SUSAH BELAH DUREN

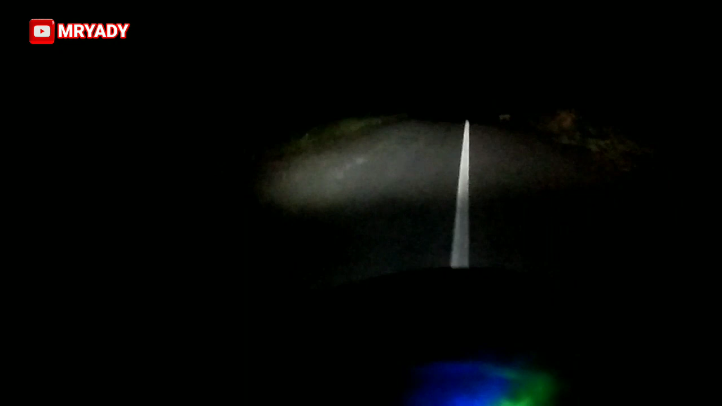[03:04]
Oke guys, jumpa lagi kita perjalanan pulang malam guys dari Alapan memotong jalan Sebigo. Perjalanan malam.